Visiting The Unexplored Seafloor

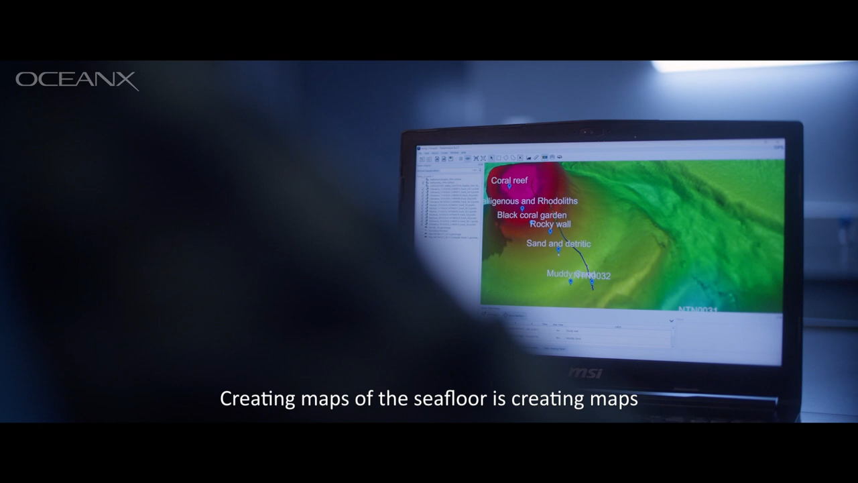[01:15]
Creating maps of the sea floor is creating maps of something that is unknown up to now.
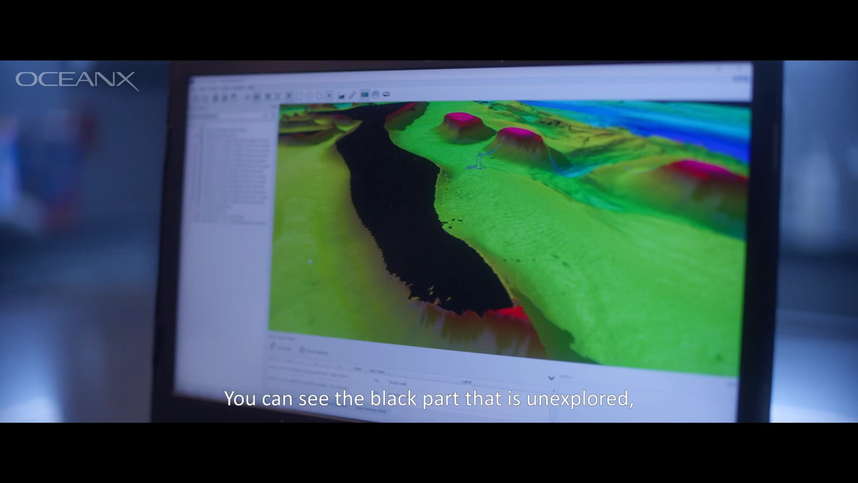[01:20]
You can see the black part that is unexplored, and you start to color it for different depths.